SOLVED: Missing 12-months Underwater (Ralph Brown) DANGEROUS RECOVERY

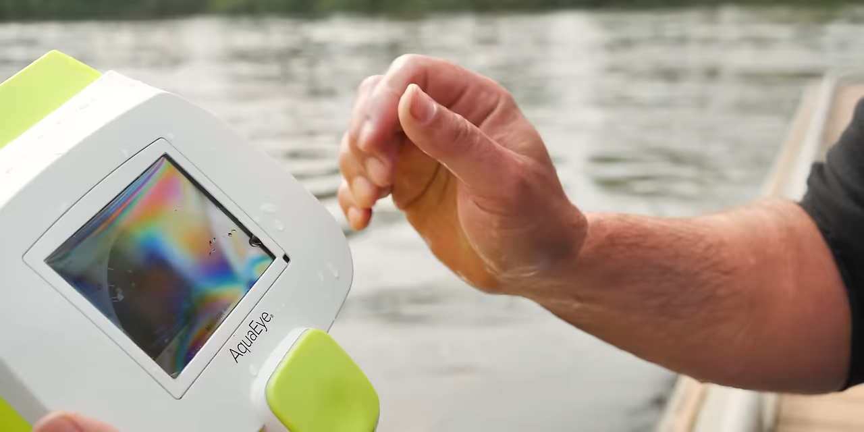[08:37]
And now as we look at this heat map, you can see that we have an entire line of pillars there. You can see the pillars on the other side. You can see the dock that we've been scanning.
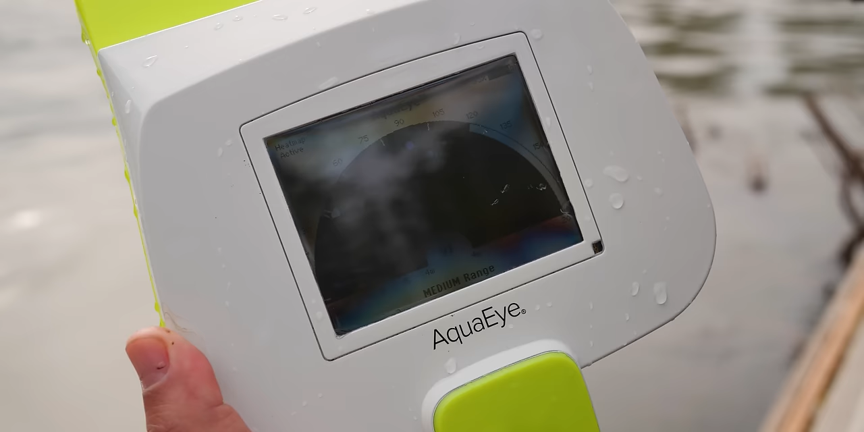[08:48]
And we're looking for patterns on this.
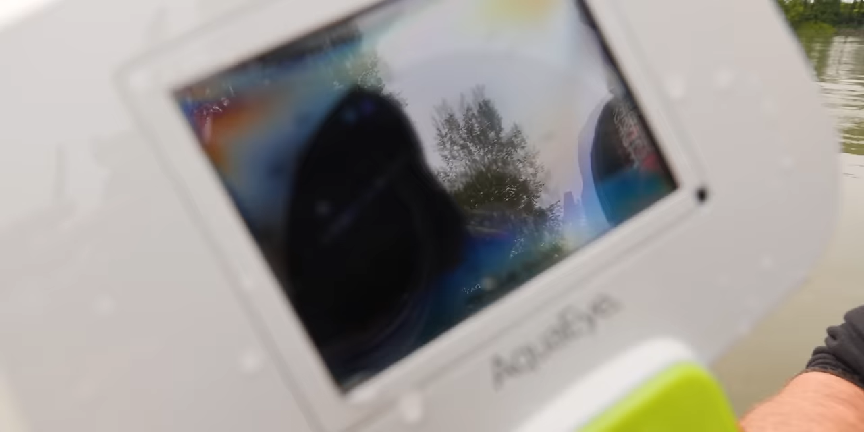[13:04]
If anything, I feel like it's gonna be right off the very end right here.
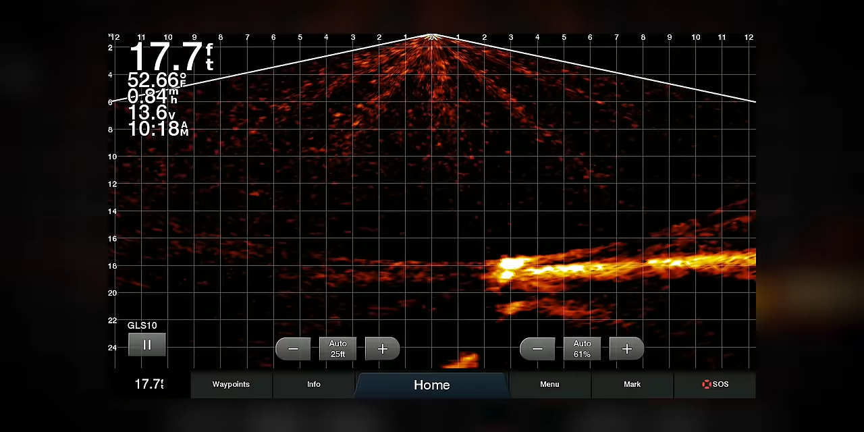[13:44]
On screen: depth 17.7 ft, water 52.66°F, speed 0.84 mph
Should be at the wall right now. Yeah, the wall is right below us. It just dropped.
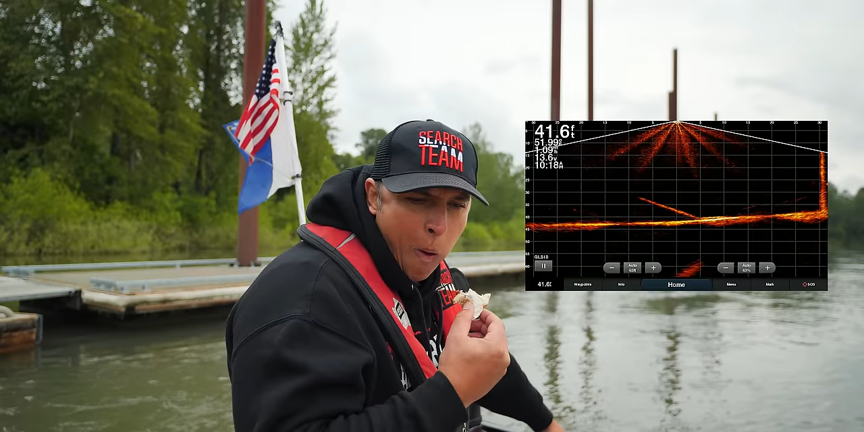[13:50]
Beautiful readings this morning. Good. Come up on the wall. I can see the wall plain as day coming up. Nothing at the base of it. Clean and clear.
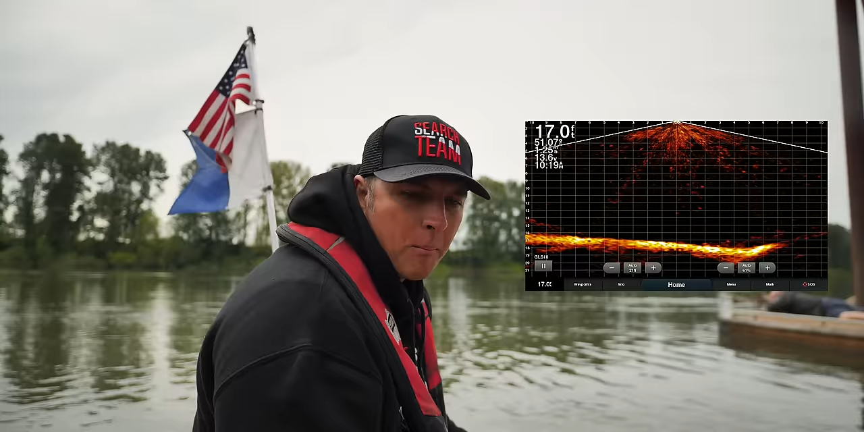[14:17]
And there's a wall here that just drops.
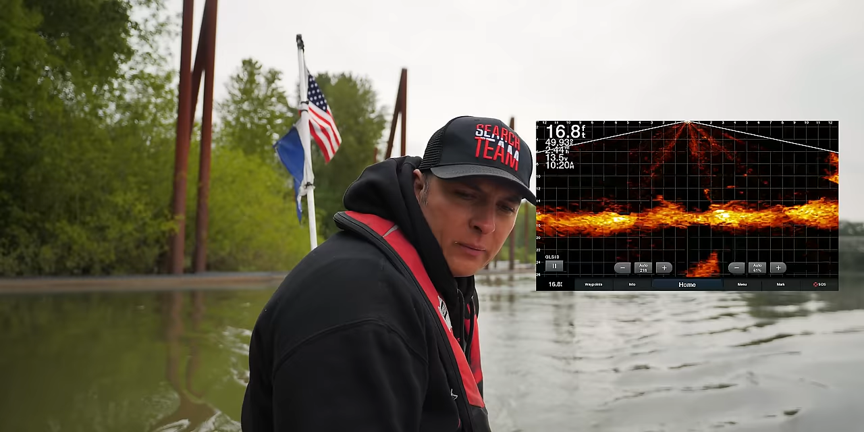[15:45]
is that what if we were still too new and too fresh to when he went missing? But we scanned, we did it over a 6-month period though,
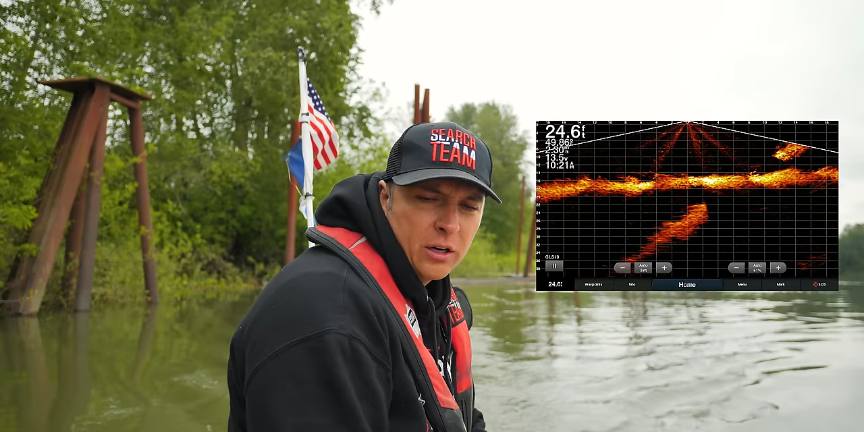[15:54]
but cars that go in and they're fresh will read different and they're harder to see as well. But you know, 33 feet deep here, easy read, nice clean bottom.
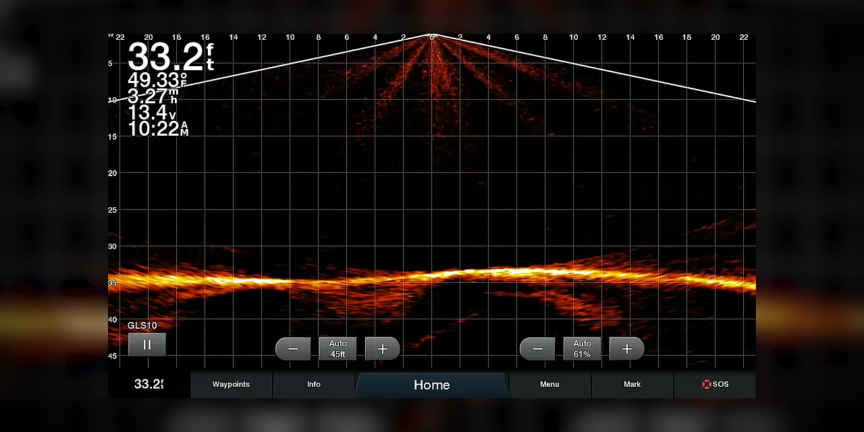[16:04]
On screen: depth 33.2 ft, water 49.33°F, speed 3.27 mph
You see a tree log every once in a while right here.
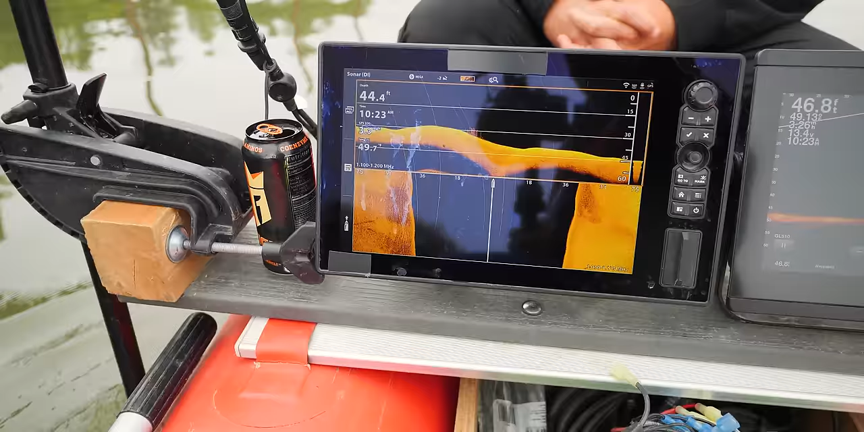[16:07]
The object you were seeing is over here, it's gonna be over here. Yeah, that's why I see it in there. Which is starting to pop up right there, plain as day.
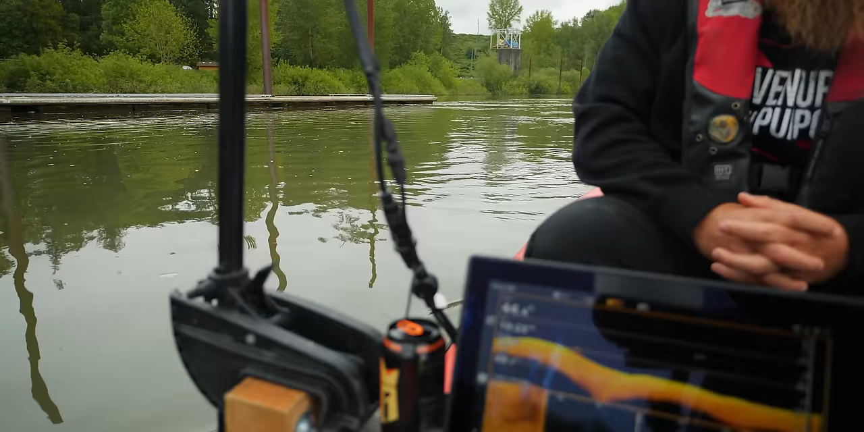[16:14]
Big tree logs and everything.
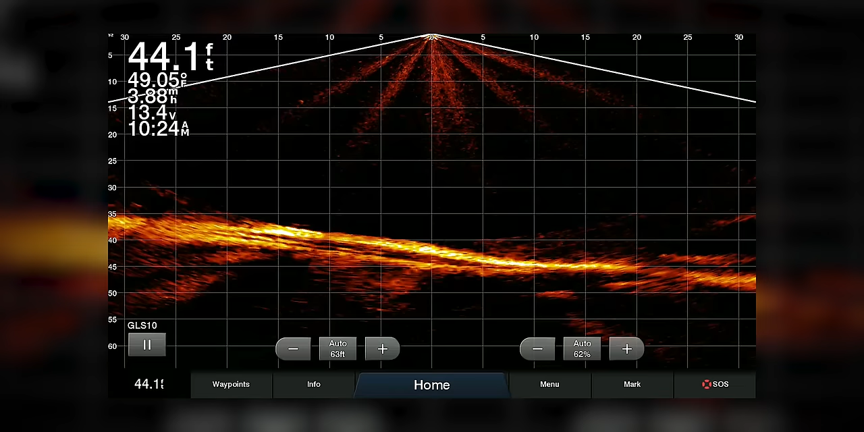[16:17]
On screen: depth 44.1 ft, water 49.05°F, speed 3.88 mph
All right, so I've got something right over here.
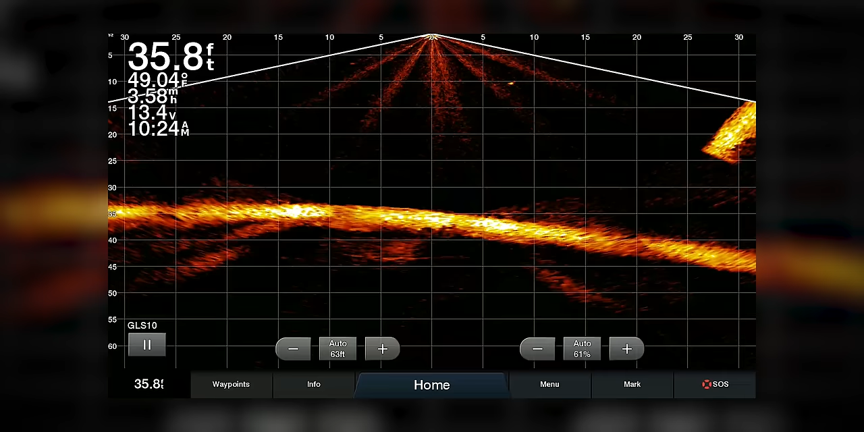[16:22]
On screen: depth 35.8 ft, water 49.04°F
And those are those logs that those two that I had before off to the right. I'll come back over the top of them though with live scope and just verify them. You got a good memory.
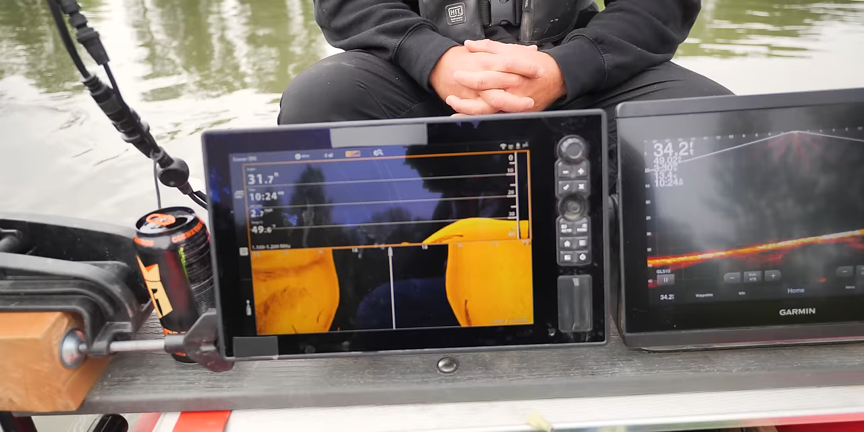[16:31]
And there's a good, you know, lesson in this right here as well, in that we've had storms and floods and rains and everything,